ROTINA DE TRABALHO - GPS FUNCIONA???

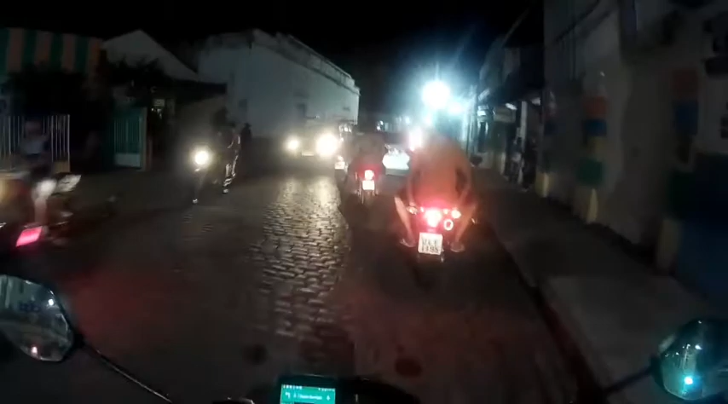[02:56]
Eita, graças a Deus, não acredito que já vai querendo chover de novo.
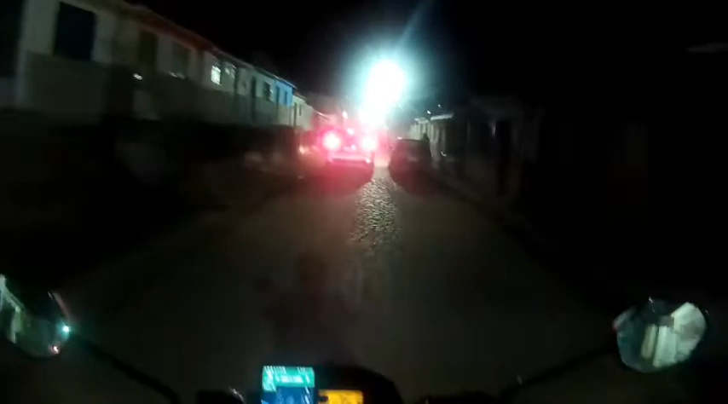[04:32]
porque eu conheço o caminho todo, mas lá dentro da cidade, em direção ao hotel, eu tenho que usar o GPS mesmo, até porque assim,
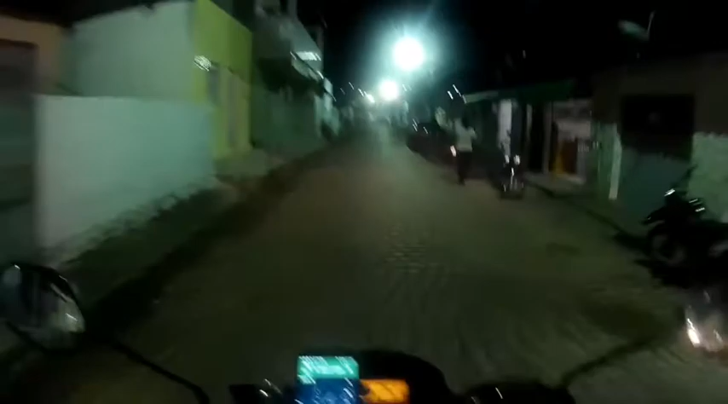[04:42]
eu não sou um profundo conhecedor da cidade de Recife, mas é isso aí, né? Não sei se o áudio tá ficando bom, porque eu tô andando com o capacete aberto, porque a viseira camaleão à noite é um pouco complicado, mas vamos lá.